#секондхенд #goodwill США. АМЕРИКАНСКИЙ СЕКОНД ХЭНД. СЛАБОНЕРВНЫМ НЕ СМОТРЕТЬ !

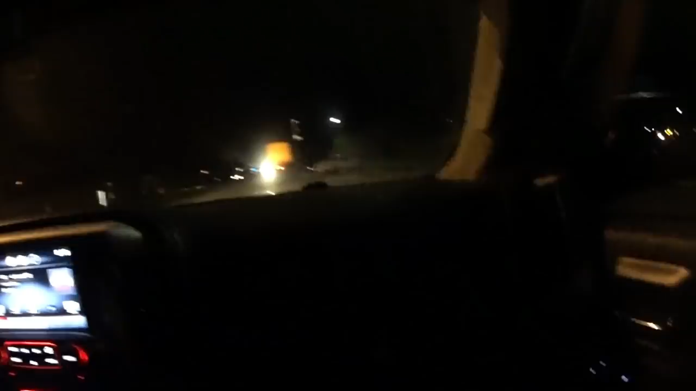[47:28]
Так мы тут поворачиваем. Что пристегивается?
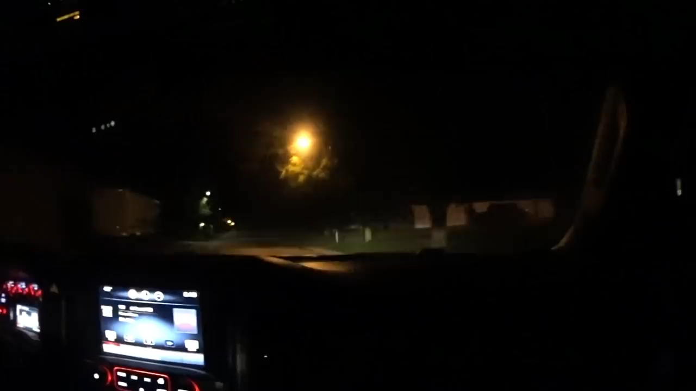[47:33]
Едем с другого входа, чтобы меньше этот стол корячить. О, у них есть контейнер Goodwill Industries. Наверное, задом надо вот сюда заехать. Ну, конечно, сейчас. Ты что, заедешь туда? Может, нам выйти? Так у нее вон камера. Типа, заехать, что ли? У нее камера же есть. Видите, все камера показывает. Тык-тык-тык. Пык. Не задень. Не знаю, где там и как. Ну, тормози здесь, успеешь подъехать.